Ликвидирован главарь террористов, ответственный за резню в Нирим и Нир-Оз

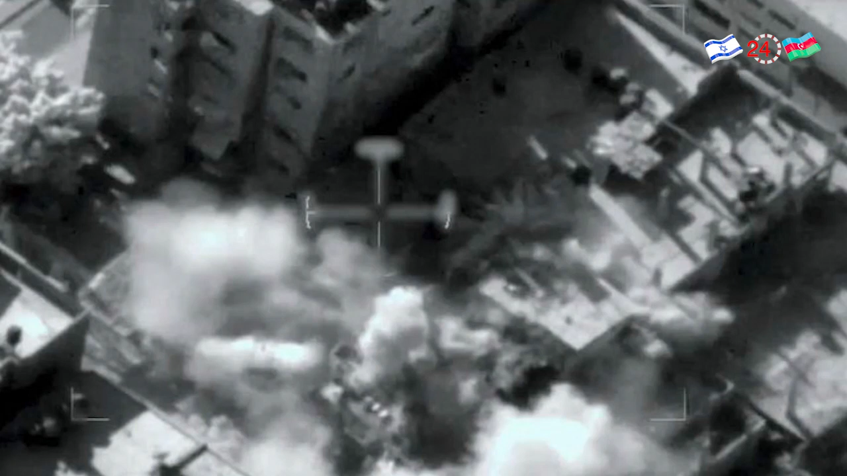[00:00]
Самолет военно-воздушных сил Захала под руководством разведки Шабака уничтожили минувшую ночью в Газии Беляля Алкадра, командира отряда Нухпа батальоне Южный Хан ЮНИС, террористические организации ХАМАС,
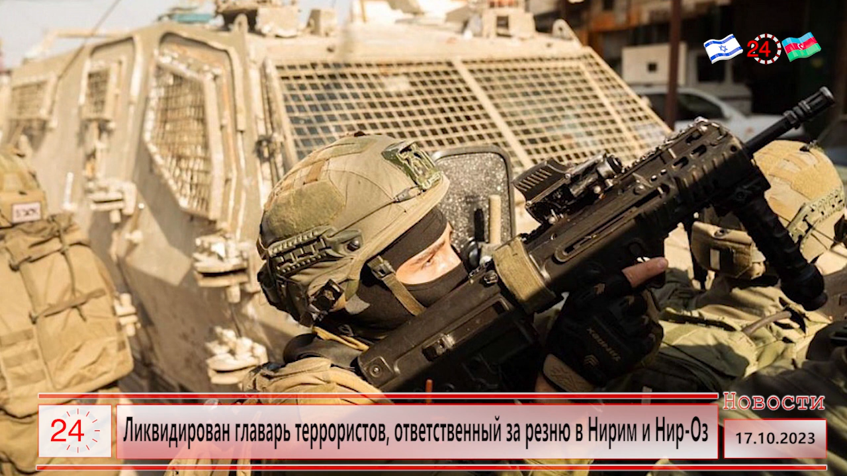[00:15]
ответственного за убийственный рейд в Кибуцу Нирим и Нир Оз.
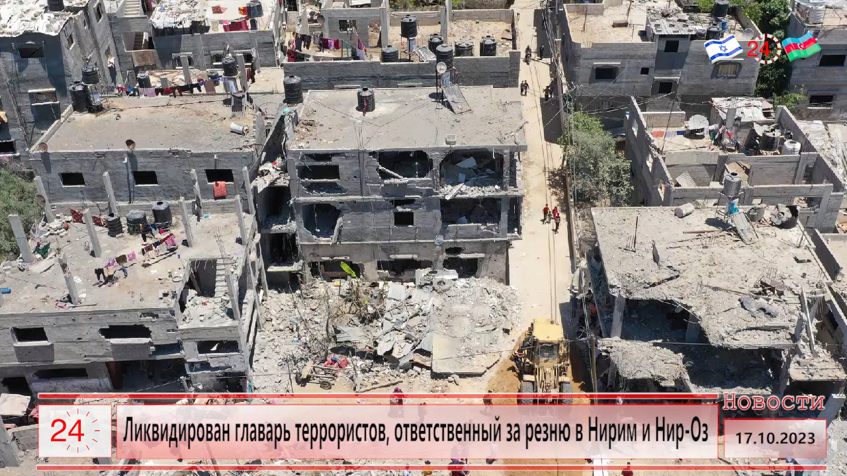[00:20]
Кроме того, были ликвидированы другие боевики террористические организации ХАМАС, а также палестинского исламского джихада. В течение ночи Захал атаковал более сотни военных объектов в районах Зейтун,
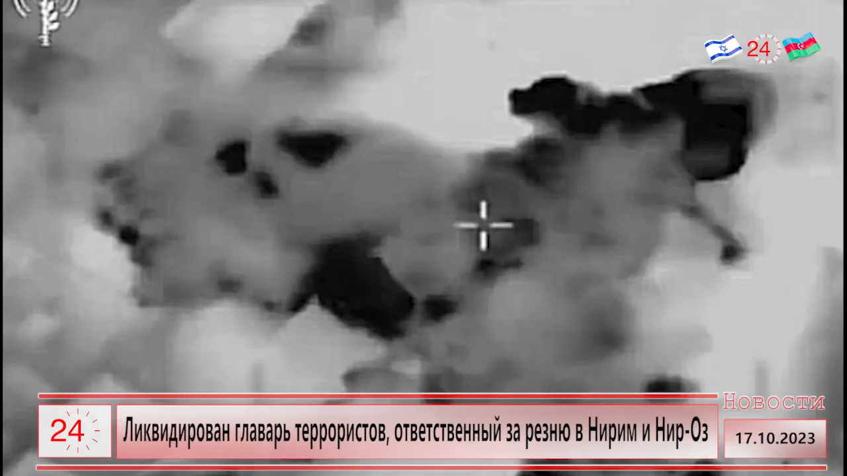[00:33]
Хан ЮНИС и Западная Джаблия, а также объекты террористические организации ХАМАС, такие как штабы и военные комплексы, десятки пусковых установок, противотанковые посты и наблюдательные пункты.